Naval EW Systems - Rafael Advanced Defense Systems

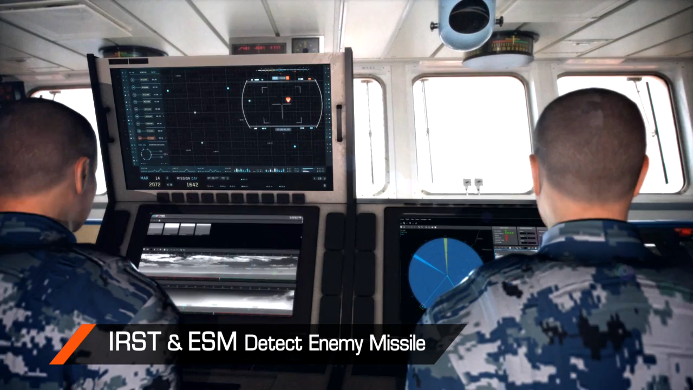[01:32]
When the missile is detected by the ship's IRST and ESM systems, first, SEWS is deployed to deceive the hostile missile seeker.